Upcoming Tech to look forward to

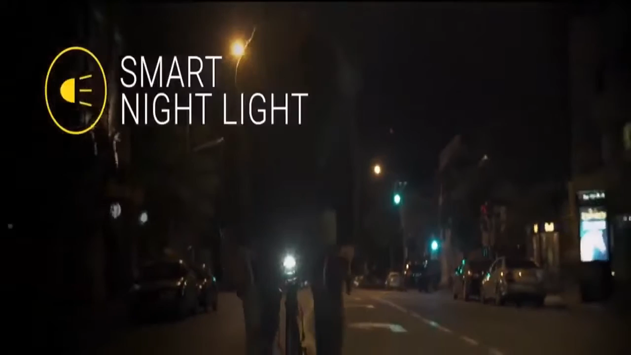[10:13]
Smart Halo is also equipped with a smart night light. It turns on automatically when it's dark and shuts off on its own when you're done riding.